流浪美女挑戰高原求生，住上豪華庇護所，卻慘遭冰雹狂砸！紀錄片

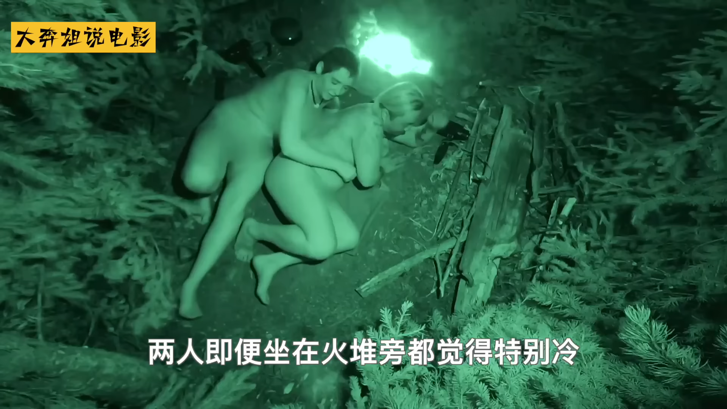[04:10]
还好妹子还能搂着个胖子取暖
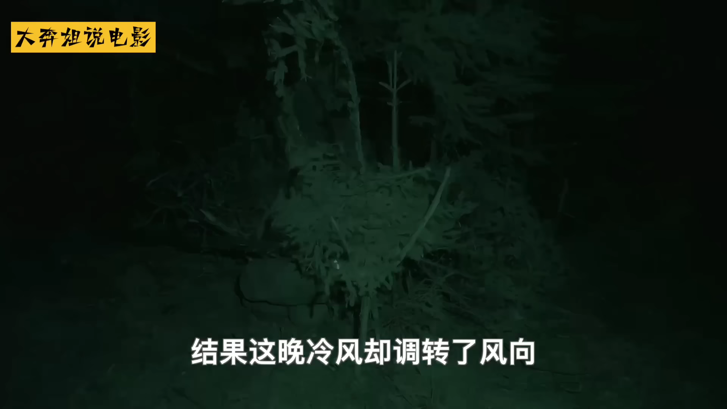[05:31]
果这般冷风却调转了风向屋内的气温一下子就比昨晚冷了好几度好家伙
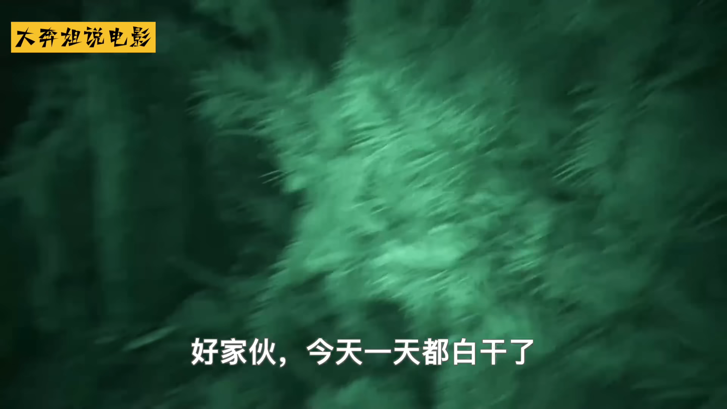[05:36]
今天一天都白干了
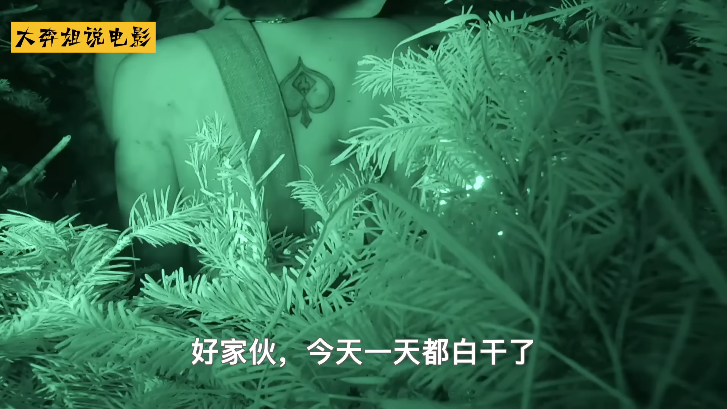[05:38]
这种寒风可不是简单一点树叶就能挡住的两人在庇护所里一直抖个不停
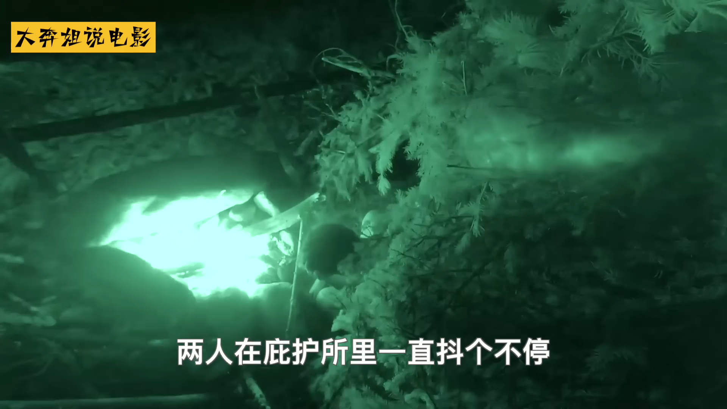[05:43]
这不操作直接给两人整到怀疑人生了更糟糕的是外头还有一头大黑熊在捣乱
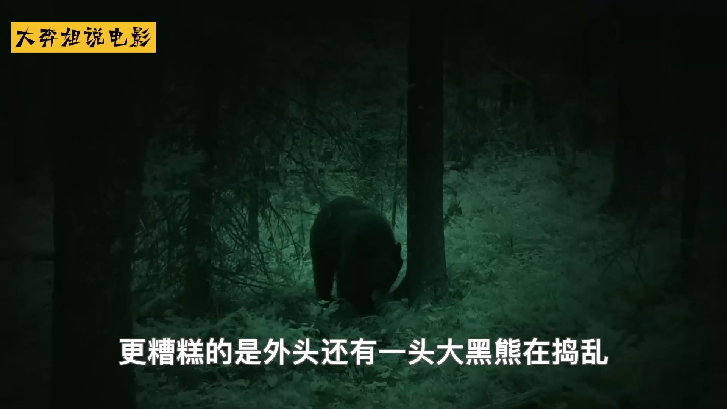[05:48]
听着声音八成是在求偶两人吓得连个响屁都不敢放一个还好黑熊对他们并不感兴趣
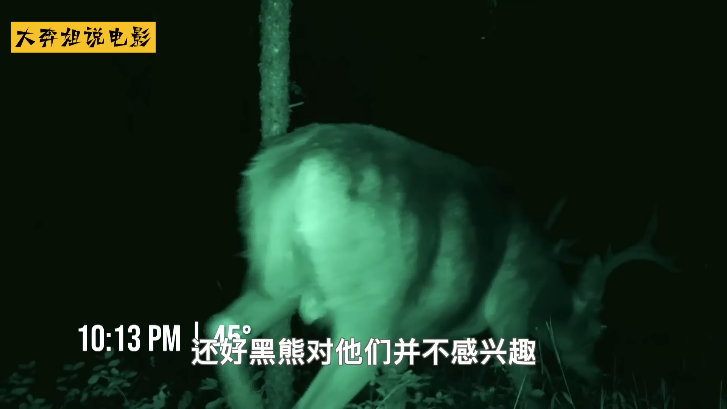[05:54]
不然今晚没被冷死也会被这家伙吓死时间终于来到了第三天大强被冷得口吐掀气这里真的太冷了两人决定更换庇护所